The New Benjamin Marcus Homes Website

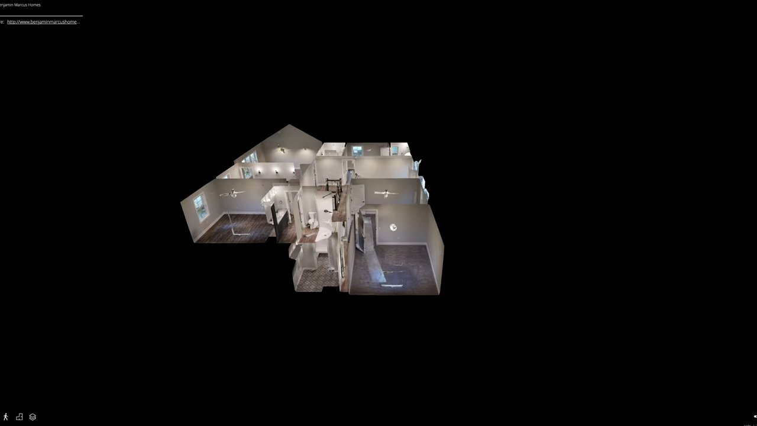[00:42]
Our new website will allow you to experience our homes unlike ever before, with 3D virtual tours, interactive videos,